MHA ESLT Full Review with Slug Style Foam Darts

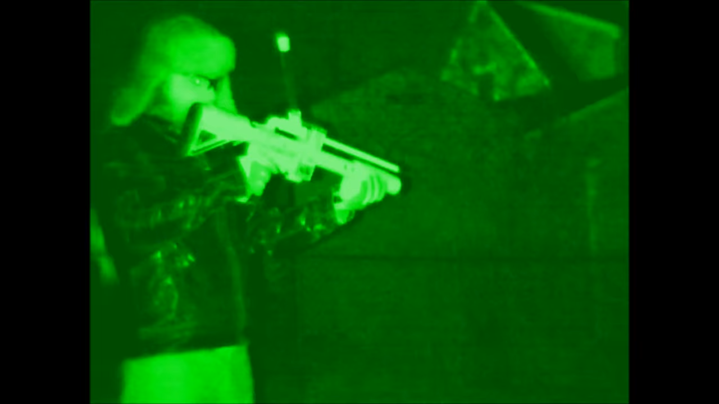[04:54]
So, one of the little quirks of the ESL-T is you have to grip that pump nice and tight. Which is, which ends up being a benefit when you actually go to shoot it. Something you have to watch out for, though.
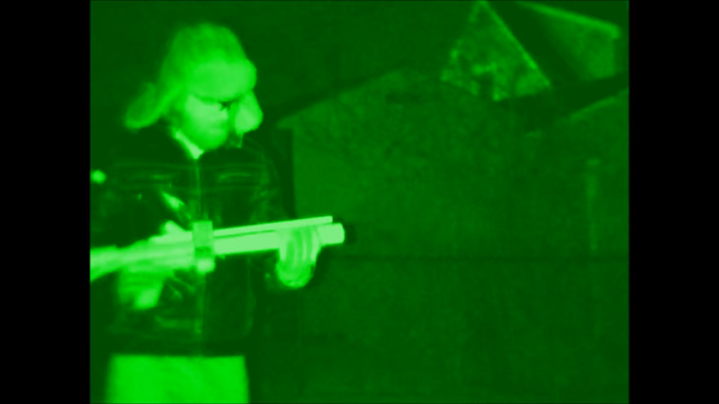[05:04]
And one other thing you'll notice about the pump, and you'll see this a lot in the shooting videos I'm rolling in, is that I'll adopt kind of like a vertical fork grip here when I'm holding it.